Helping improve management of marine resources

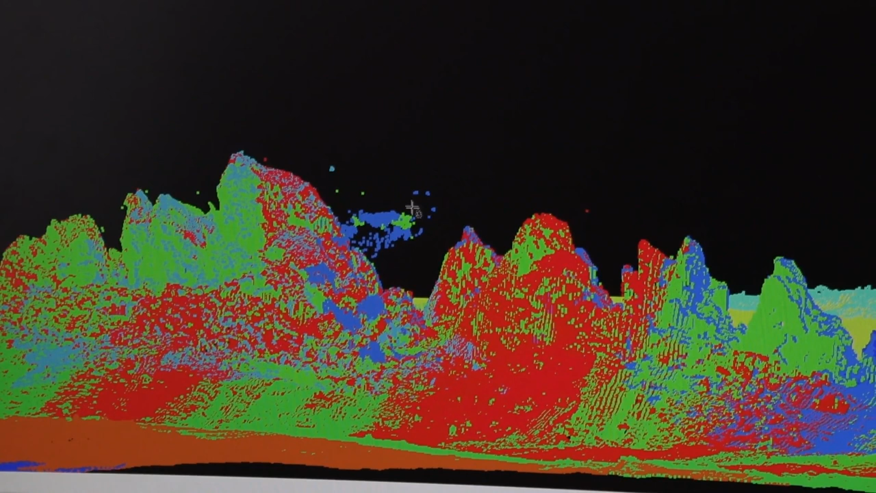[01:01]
Yeah that's right so you get that full 3D model of the depths and you can then get that return intensity value that
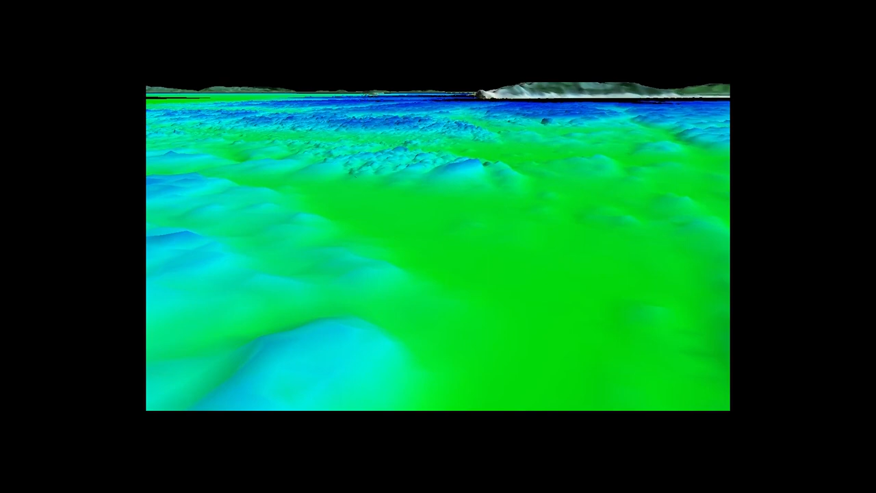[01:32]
Yeah and you were also talking about they can so you're using the data and all those lovely colourful
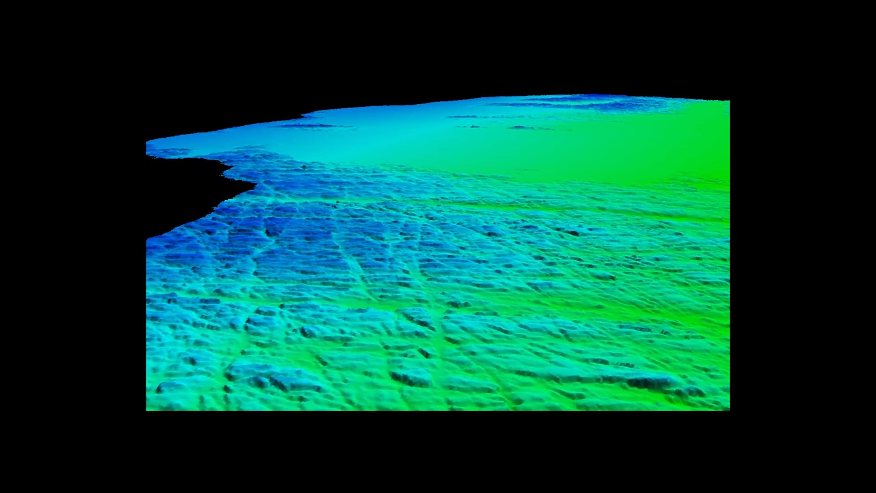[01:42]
images of different substrates you know that benthic kind of area you call it and then but also